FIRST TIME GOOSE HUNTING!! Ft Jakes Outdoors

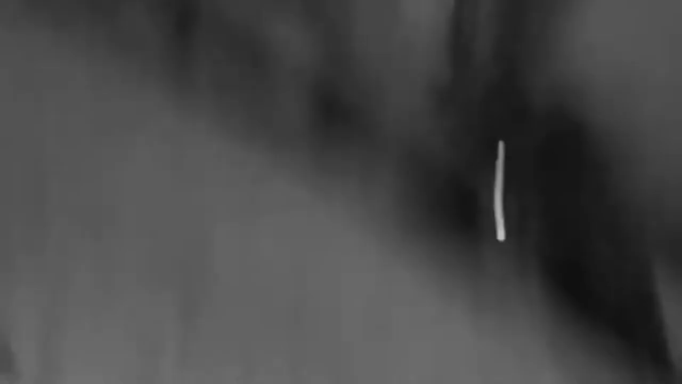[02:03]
Focus That is like a 14 pound goose
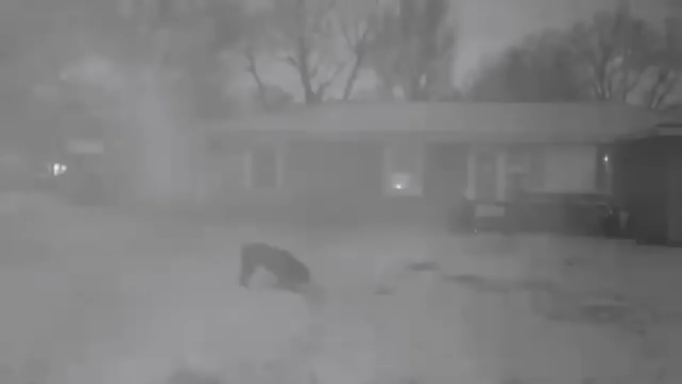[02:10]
Watch it up, good boy Bring it here Gage,